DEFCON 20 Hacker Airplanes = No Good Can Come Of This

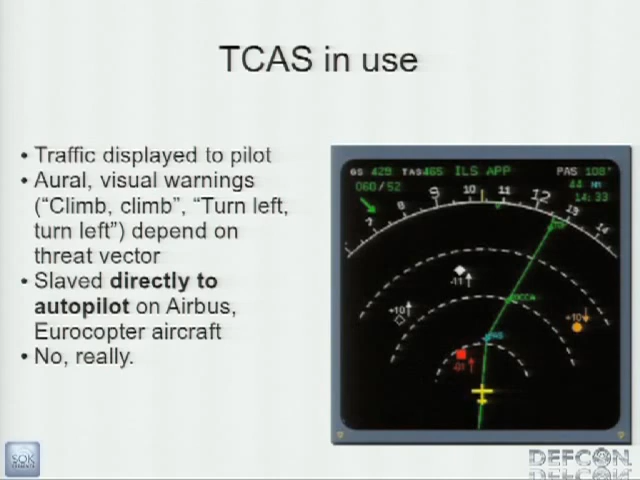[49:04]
hey, somebody's coming up close to you, the autopilot is going to take corrective action. Really? Sounds bad. This is bad. So TCAS in normal operation, the interrogator sends out a ping. It gets a reply back. Okay. It does a little bit of math.